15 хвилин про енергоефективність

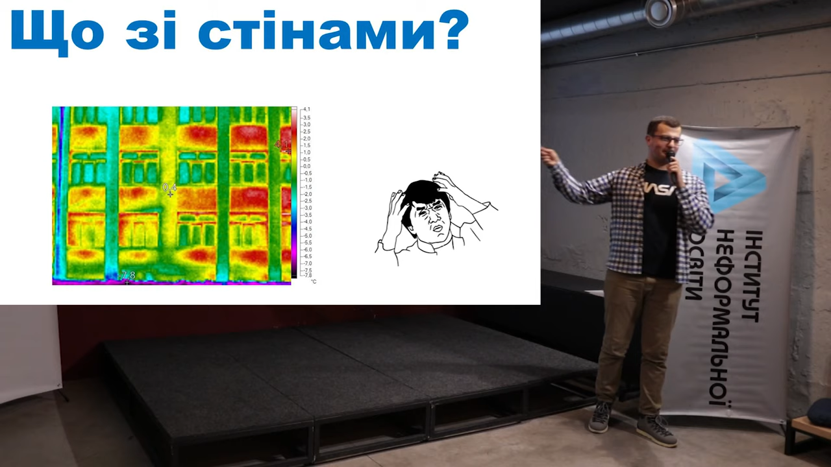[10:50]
там де двері притуляються до рами, 6 і 7, тобто видно, що виходить тепло. Далі, будь ласка. Це наша зовнішня стіна. Дуже видно гарно, де розміщені батареї в будинку, якраз ці червоні плями. Тут потрібне утеплення. Далі, будь ласка. Щодо утеплення. Це називається клаптикове утеплення. Взагалі його називають сепаратистськи.